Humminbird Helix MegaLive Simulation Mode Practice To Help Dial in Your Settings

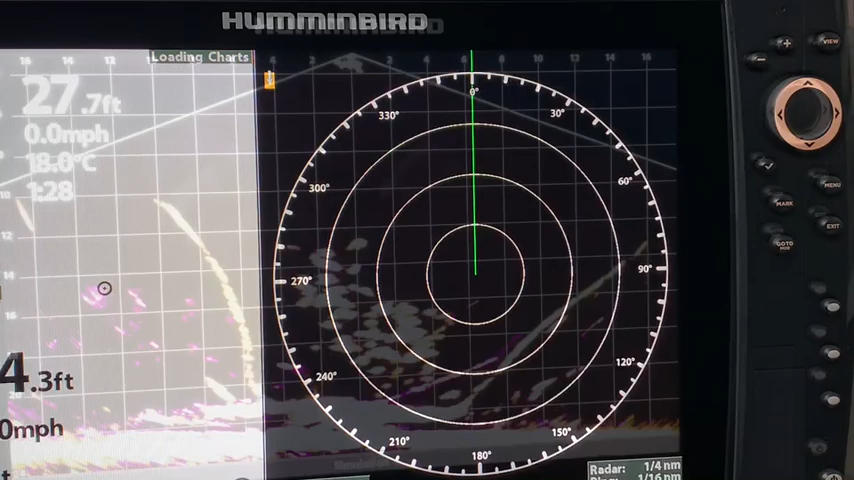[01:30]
For those of you who are concerned about playing with your Hummonbird units in simulation mode, there is no need to worry. At trade shows, this is how the units are run in the booth at all times. The simulation mode is not going to do any damage to the transducers. So enjoy the learning curve as you watch the video. And as always, if you find this video to be enjoyable or helpful, a like, share, subscribe is always very much appreciated.
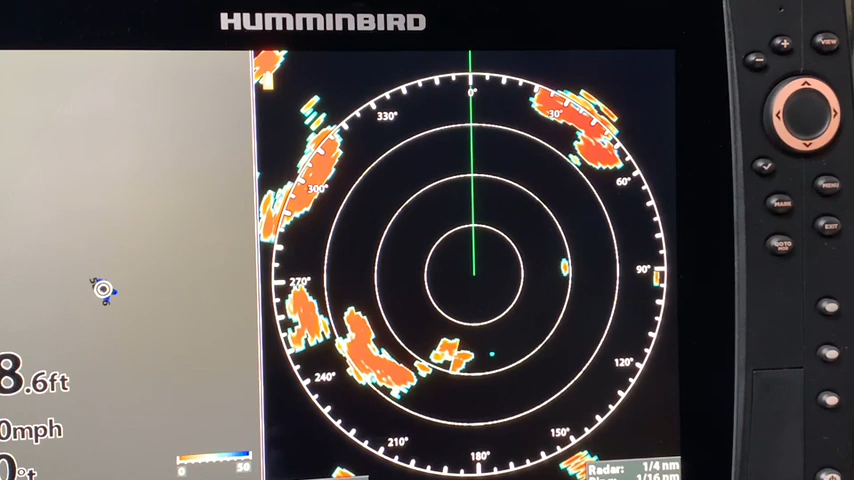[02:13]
You need to have a compatible Hummonbird Helix or Solix unit that will have a MDI Plus or SI Plus G3N or later. And it must, once again, have that plus. And you must have the software update 2.660 or higher with your Helix to make this work.
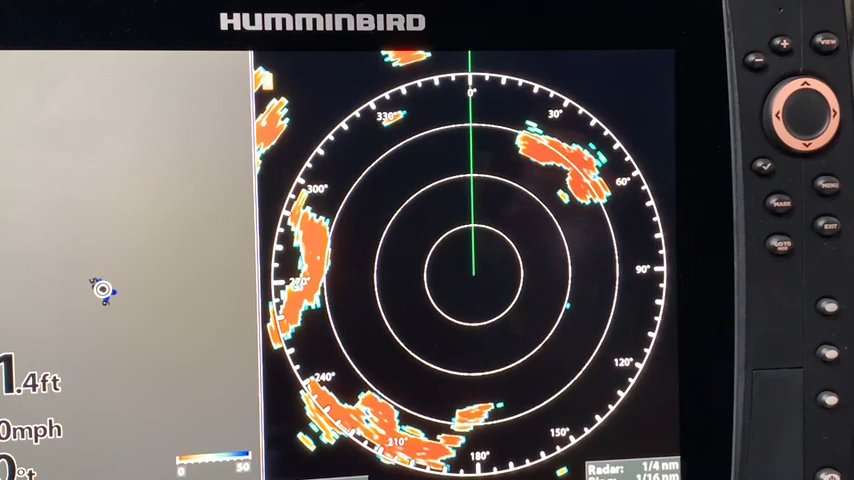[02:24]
To get to the Megalive view, I'm going to press and hold the view key.
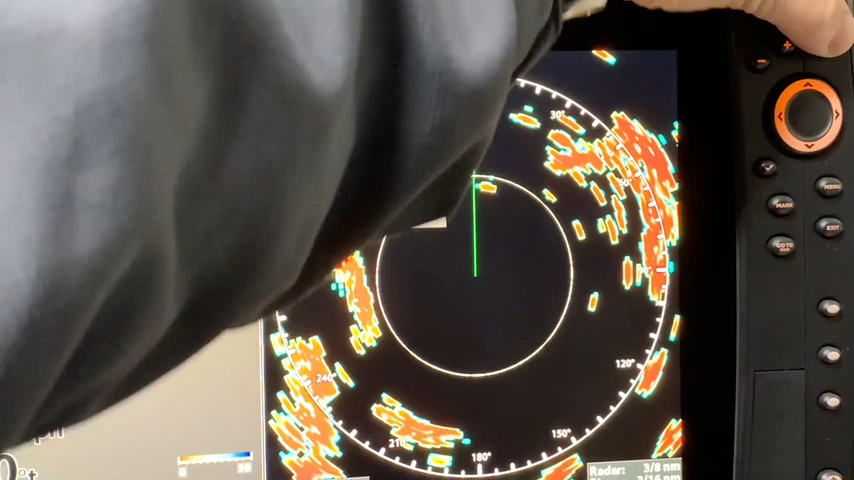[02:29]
And I will have the sonar option come up. And I am going to look down.
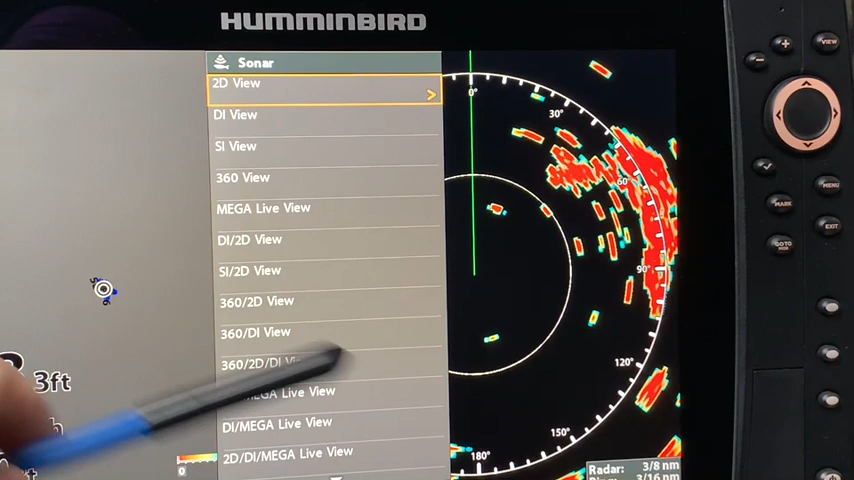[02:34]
And I'm going to find Megalive view. I'm going to scroll down to it.
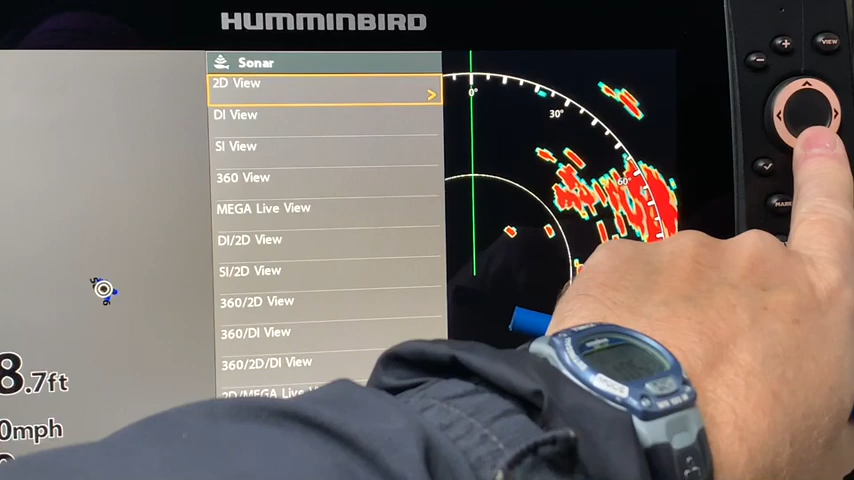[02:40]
And then I right-click on it. And there is the Megalive view. That current view is in down mode. Simulation view is going to give you an example of what Megalive can do. For example, you can see some structure down here. It looks like a laydown in here. And you can see the structure coming up in here. And you can see a group of fish in here. You can see the bait. Oh, and there was a fish that just came up to hit that bait. Another one just came up to look at it.
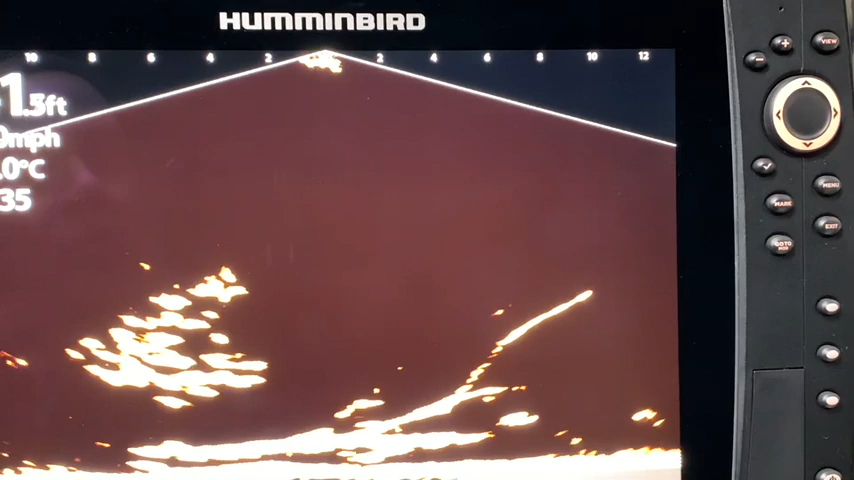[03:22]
So you can see the fish and how they are reacting and behaving to the bait. So it gives you a high-quality image so that you can work towards that image so that you will have quality images yourself.
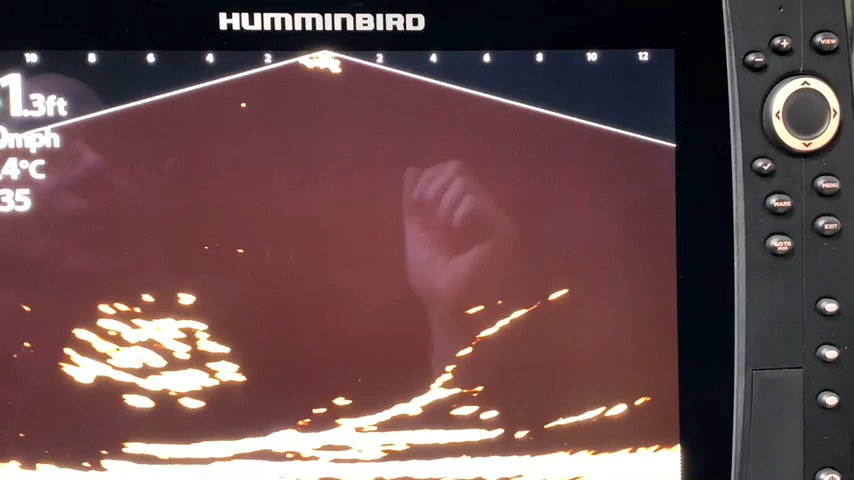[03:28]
I would also like to make you aware of the accessory tab.
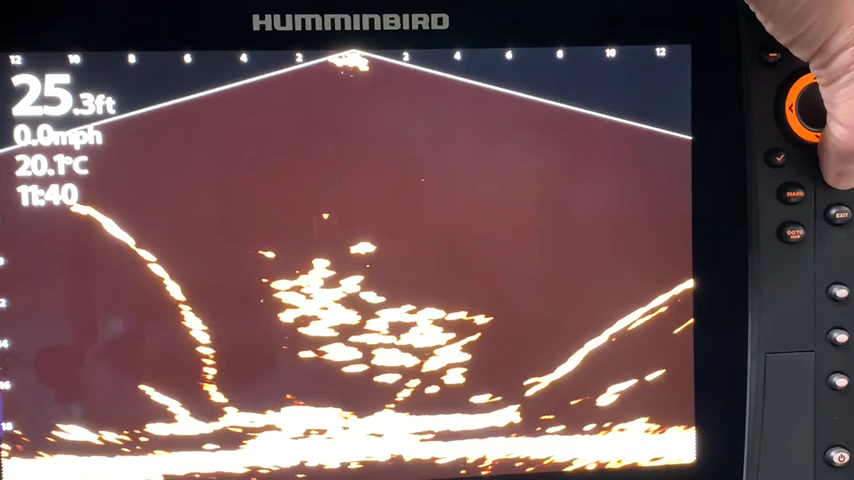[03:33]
On screen: depth 25.3 ft, water 20.1°C, speed 0.0 mph
So if I go into menu, menu, and I go from the tabs at the top and I go across to accessories,
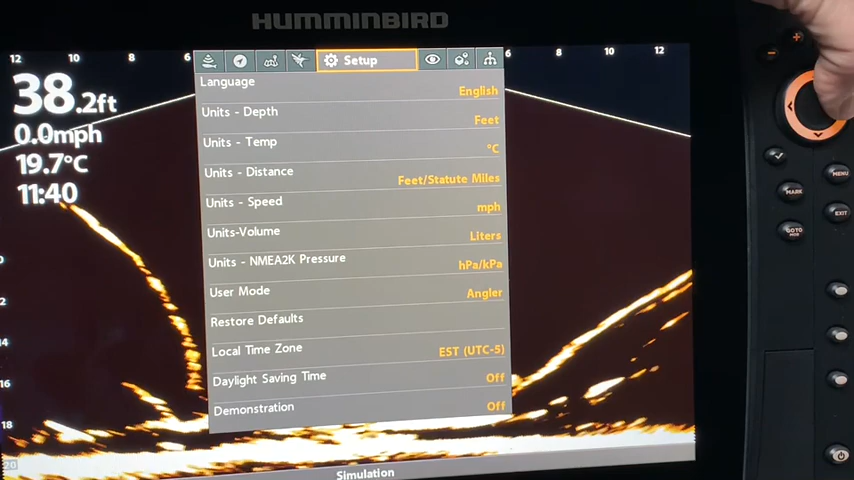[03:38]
On screen: depth 38.2 ft, water 19.7°C, speed 0.0 mph
I'm going to go down here and you will see that
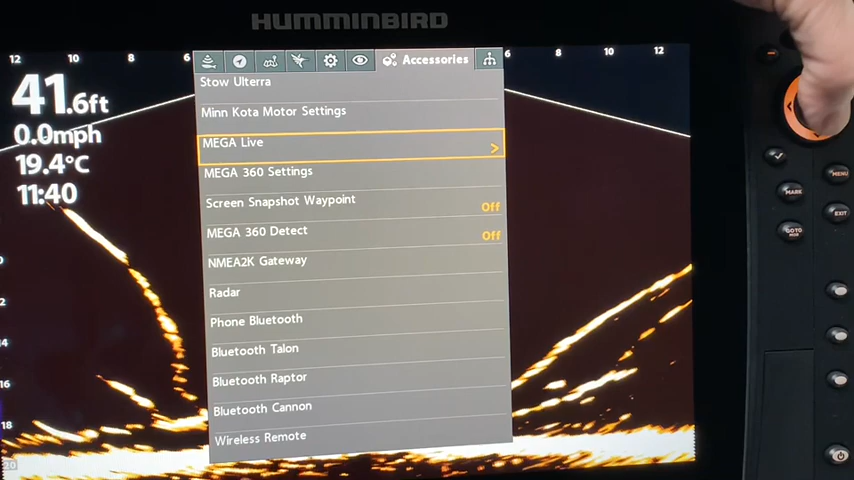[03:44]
On screen: depth 41.6 ft, water 19.4°C, speed 0.0 mph
there is a Megalive tab right here. And as I mentioned in my last video on the Humminbird Megalive install and setup tips,
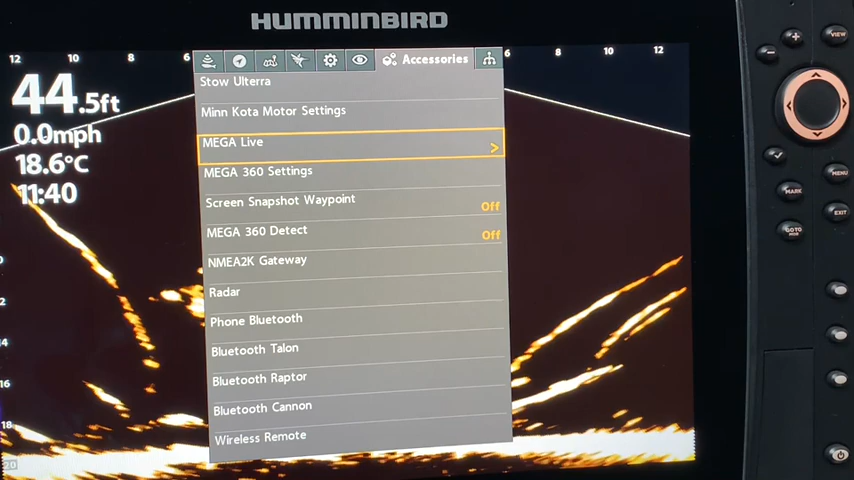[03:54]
On screen: depth 44.5 ft, water 18.6°C, speed 0.0 mph
there are some control head things that you need to do. Let's just quickly re-explore those. It is going to show you Megalive pinging, but the one that I wanted you to focus on in the last video is the Megalive installation.
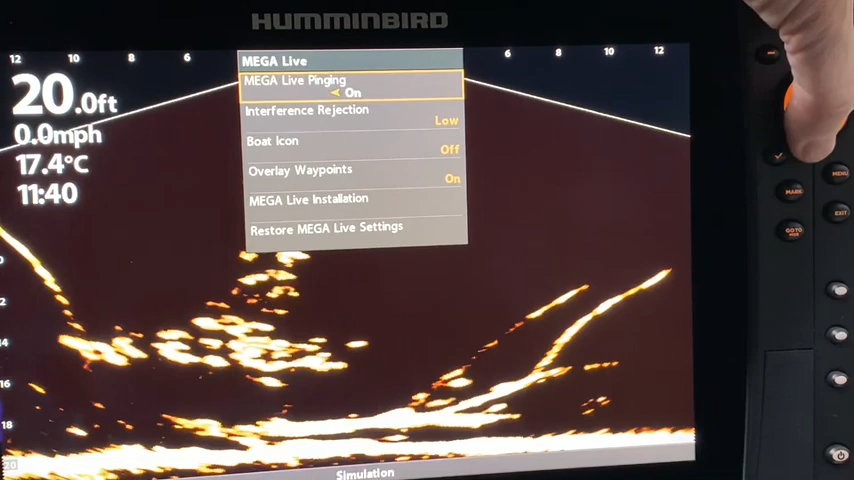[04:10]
On screen: depth 20.0 ft, water 17.4°C, speed 0.0 mph
And I right-click on that and it shows the installation depth.
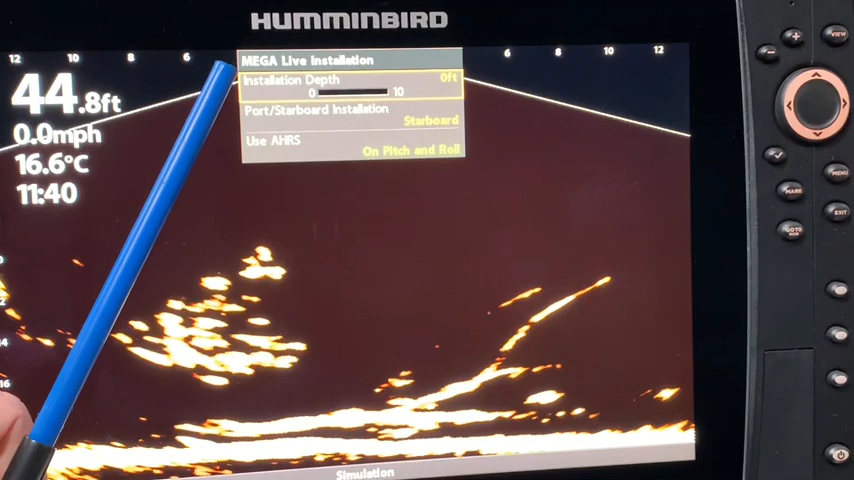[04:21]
On screen: depth 44.8 ft, water 16.6°C, speed 0.0 mph
This is not the unit that I have hooked up to my Megalive. So it has not been set up yet. If I were, I would have to set the installation depth and I can just change this so that's at two feet, three feet. And on my unit that I'm actually using Megalive, which I've had out for about three or four hours.
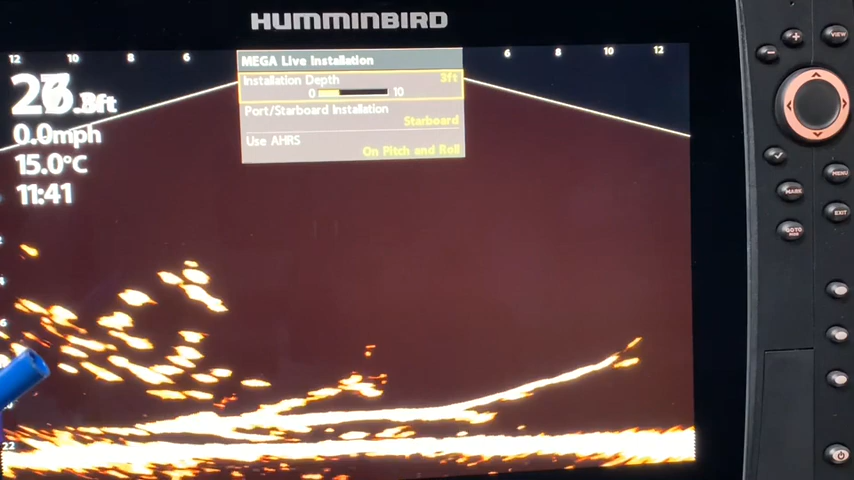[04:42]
On screen: water 15.0°C, speed 0.0 mph
So I am still working on dialing it in and using the simulation mode is going to help me familiarize myself with all of the tools
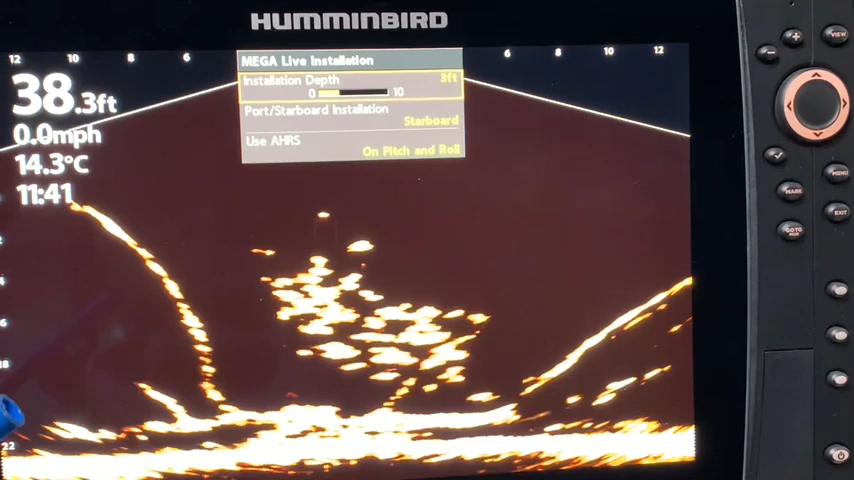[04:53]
On screen: depth 38.3 ft, water 14.3°C, speed 0.0 mph
in here and just play with it so that I can dial it in and see what it can and can't do in simulation mode. And that's going to help me when I get out onto the water.
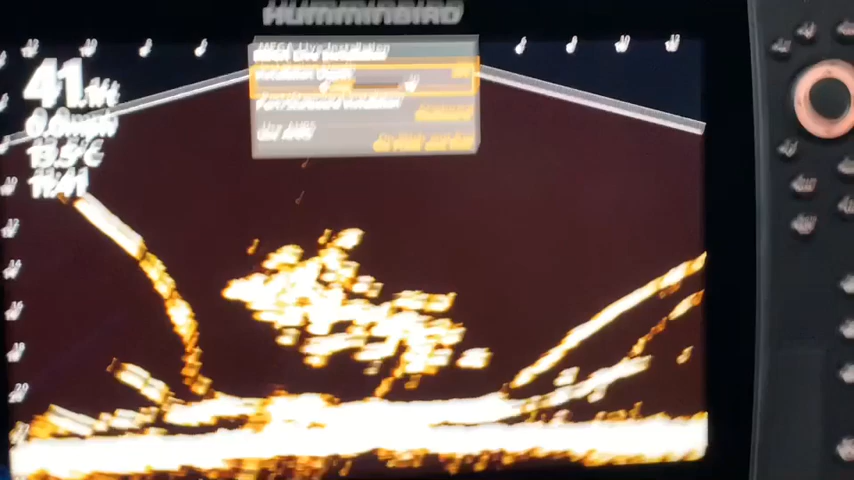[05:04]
I set my installation depth at three feet on my trolling motor because I have a 52 inch Altrex and it was approximately three feet